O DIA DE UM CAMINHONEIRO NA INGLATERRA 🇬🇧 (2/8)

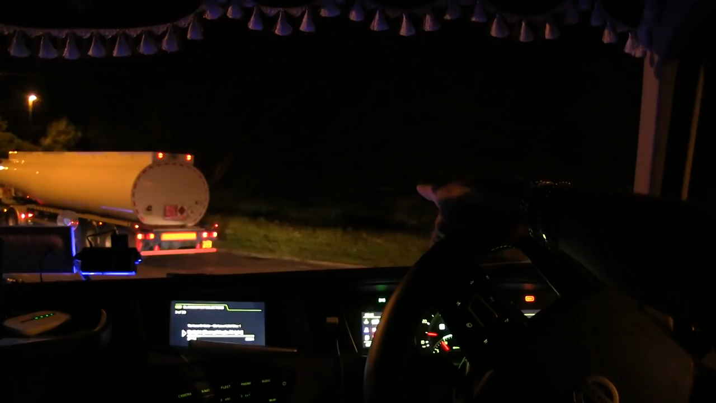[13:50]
Olha só onde o carro entrou aqui, olha lá, no meio da rotatória, olha lá. Bateu no guarda-rei e fodeu tudo ali, meu Deus do céu.